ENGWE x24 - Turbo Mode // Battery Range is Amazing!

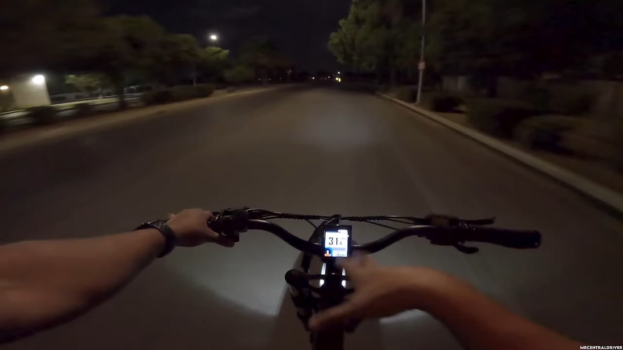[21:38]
setting in there where you can change it but anyways right now we're hauling ass 31 miles per hour and wow
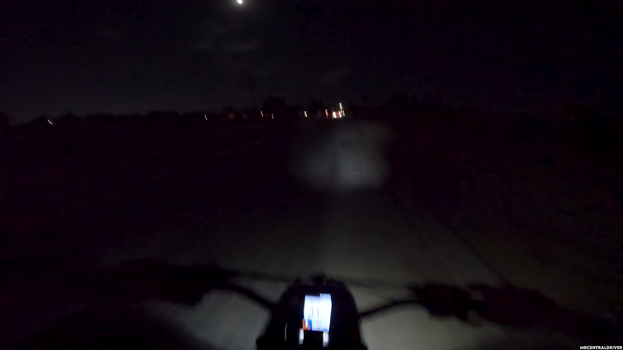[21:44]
that car just ran that stop sign holy moly that's different from a bike right running a stop sign like i'm the one that's gonna die if i get hit that car running the stop sign that is not good man that's dangerous you never know who could be walking or a car not seeing that and going in the middle they just man they were going fast too look like you're going like 30 40 miles an hour but anyways uh almost at the house i will let you know when i get back